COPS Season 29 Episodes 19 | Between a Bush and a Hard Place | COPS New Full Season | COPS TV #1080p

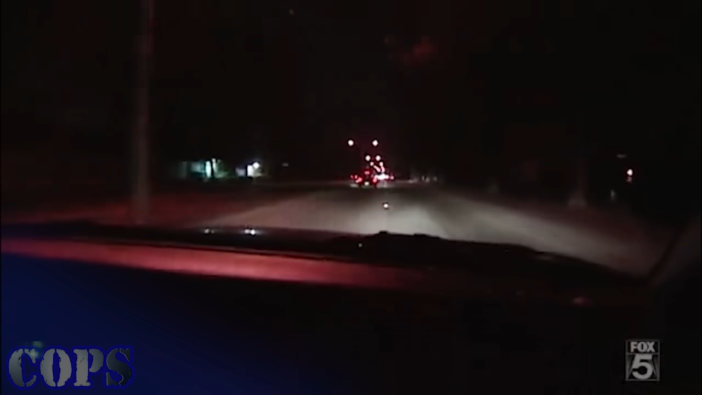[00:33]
Okay, well, we're gonna get in behind these units. We're northbound. I've got a unit coming up behind me.
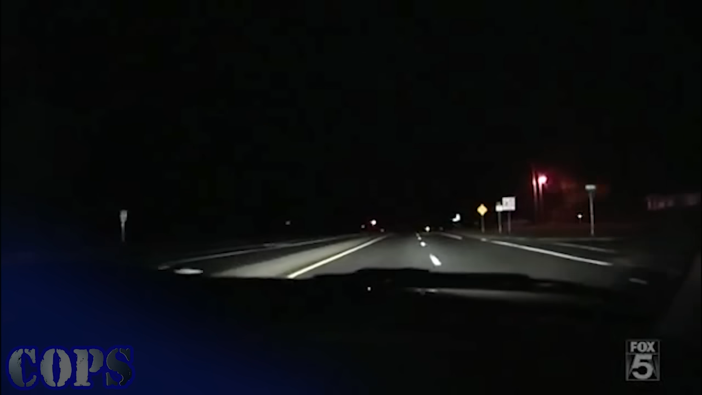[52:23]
Came back stolen out of Palm Beach County. I'm going to try to get up here and catch up with him. Looks like he's trying to lose me and hide somewhere.